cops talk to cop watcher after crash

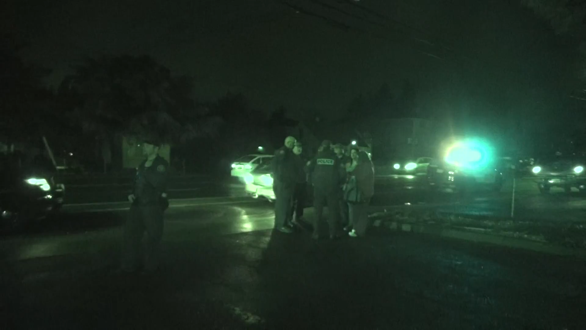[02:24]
Hmm. Did you see the front of that truck? It's fucked up. From hitting that? Yeah. I didn't think it would have left. Oh, it's not as fucked up as that. But yeah, there's a lot of damage to the front. There's safety glass all over the front.